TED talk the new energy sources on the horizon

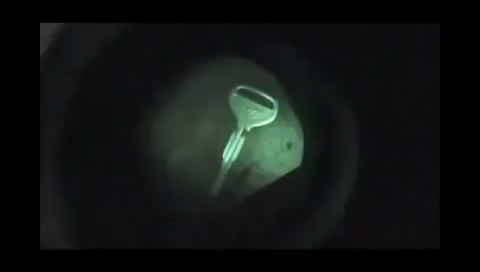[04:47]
And you can see, off a tiny film, incredible clarity.